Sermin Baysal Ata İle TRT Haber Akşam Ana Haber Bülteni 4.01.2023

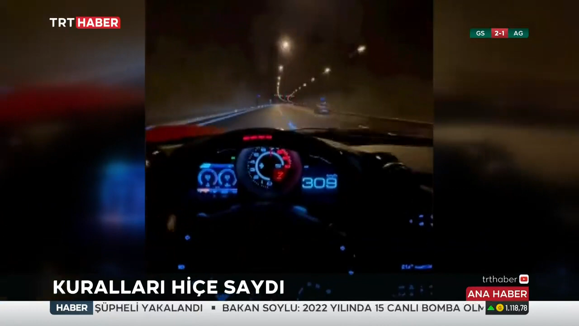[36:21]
Saatteki hızı 300 kilometreyi geçti. Türkiye'de bir tünelde kaydedilen görüntünün tam olarak adresi henüz belli değil.